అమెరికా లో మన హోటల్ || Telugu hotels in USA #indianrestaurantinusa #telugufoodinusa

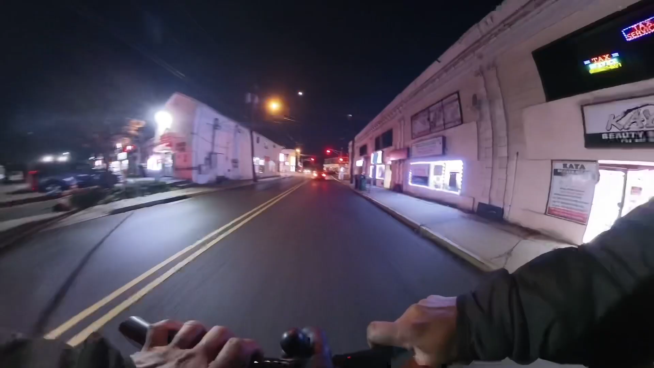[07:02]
Yes, the lights are on. Here is 5.30, I'm coming here. The road is on the way. The temperature is high and snow.
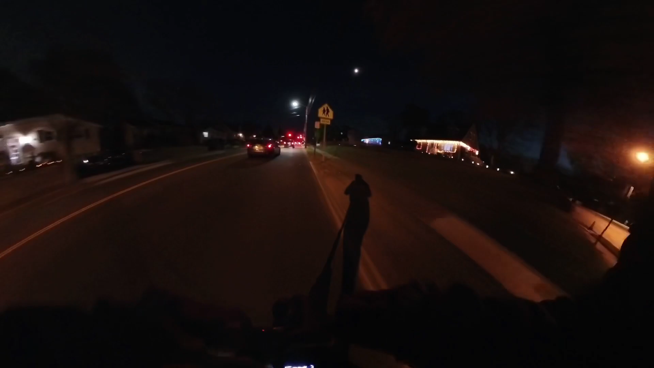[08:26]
The headlight is covered in the headlight.